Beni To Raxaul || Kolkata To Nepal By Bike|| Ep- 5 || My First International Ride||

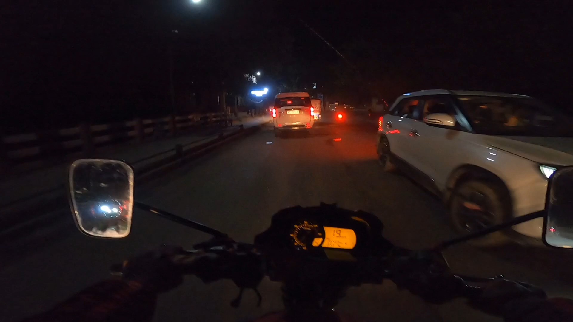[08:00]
এই ঢুকে পড়লাম ভারতে, এই যে ইন্ডিয়ান কাস্টমস রক্সল, চলে এসেছি রক্সল।